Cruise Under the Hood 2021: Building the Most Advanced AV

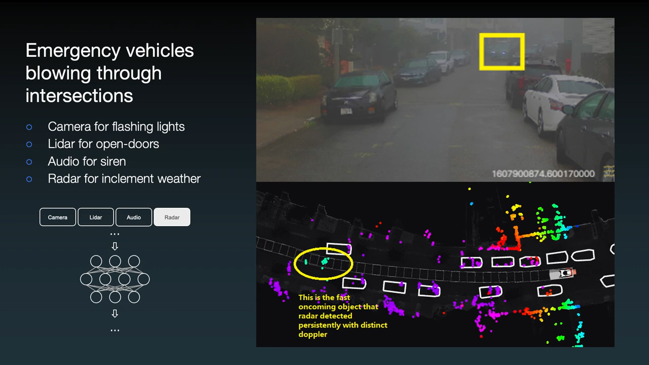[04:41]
Because we need to handle all these long tail cases, our AI system from day one integrates all sensors for safety.
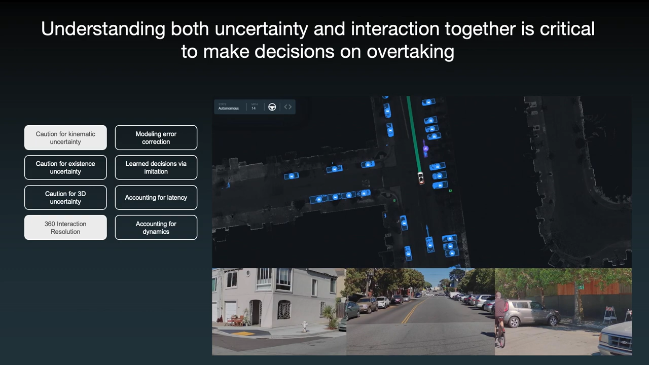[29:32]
might swerve out at any point and once we have an understanding built up that they're going straight and once they actually slow down a little bit,
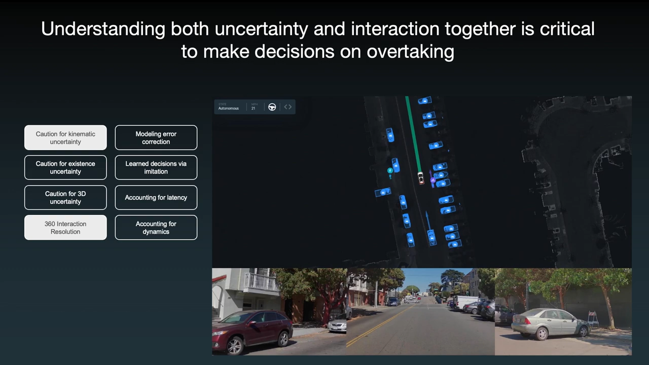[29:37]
we make the choice to overtake them on the left.
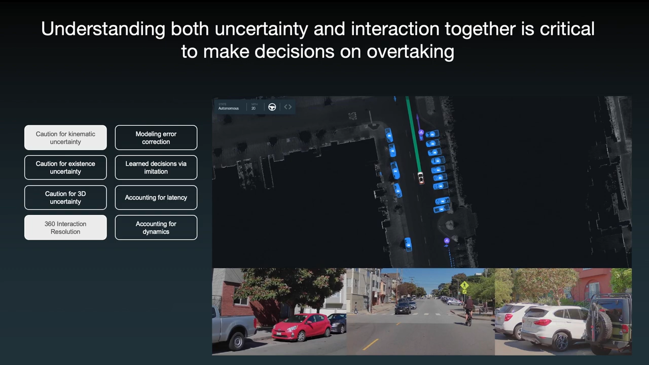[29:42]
So this is another example of an interaction resolution in a fairly uncertain scene since we know that cyclists can change direction fairly quickly,
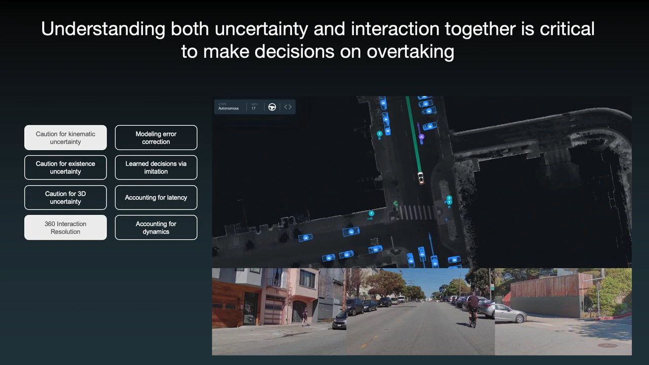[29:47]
but we need to provide safety to them and all road users when we're overtaking them.
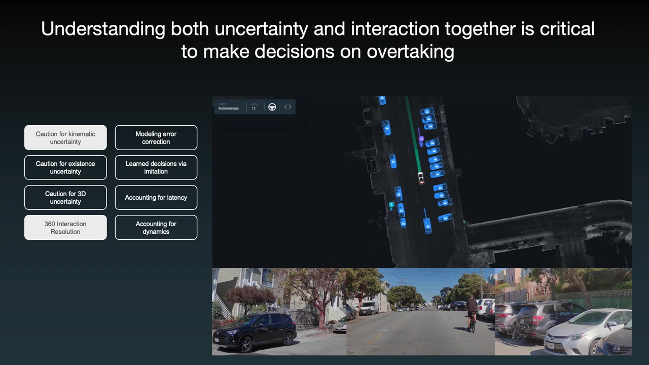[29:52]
This is another example of an interaction resolution, but it's slightly different from the previous ones.